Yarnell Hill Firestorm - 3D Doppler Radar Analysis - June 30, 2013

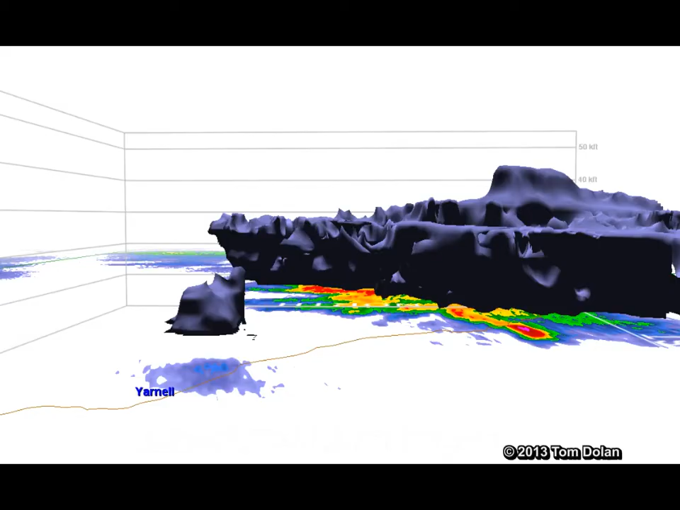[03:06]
Here is a view looking at the outer layer of the clouds and smoke.